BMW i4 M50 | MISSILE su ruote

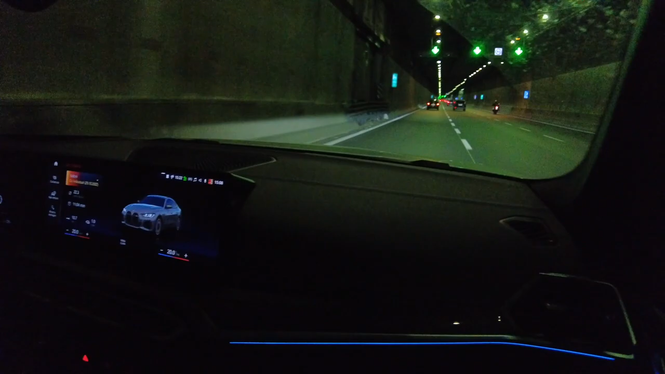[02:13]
di Monza è per vedere l'illuminazione lounge della vettura e quindi guardate profili LED da tutte le parti, illuminazione su piedi, ovviamente personalizzabile su tutti i colori che desiderate.